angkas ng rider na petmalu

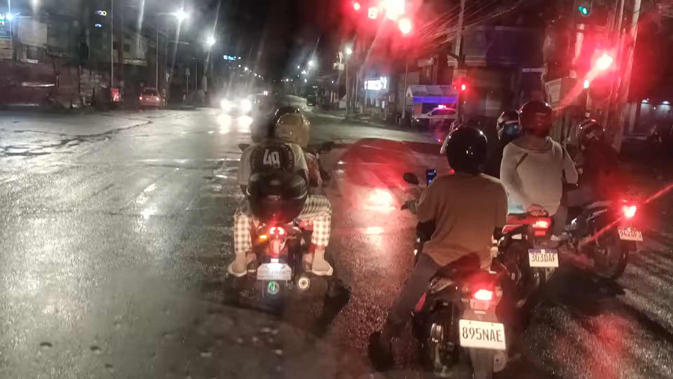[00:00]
Yan! Yan! Tago pa more! May police kasi doon guys, oh. Kaya nagtatago itong isa, oh.